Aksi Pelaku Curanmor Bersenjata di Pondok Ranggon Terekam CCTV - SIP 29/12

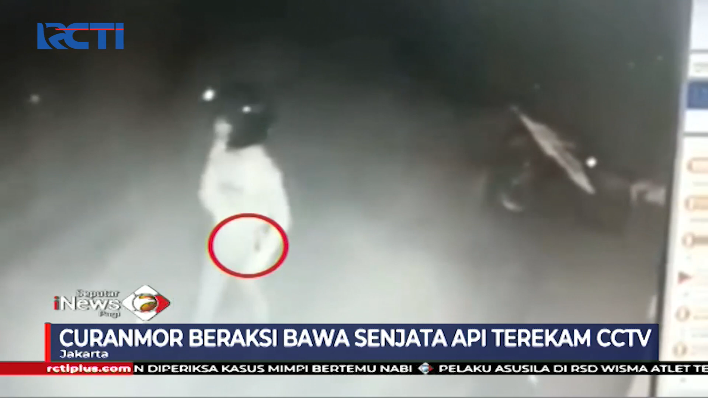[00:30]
Satu pelaku membawa senjata api. Hanya dalam dua menit pelaku menggasak sepeda motor korban.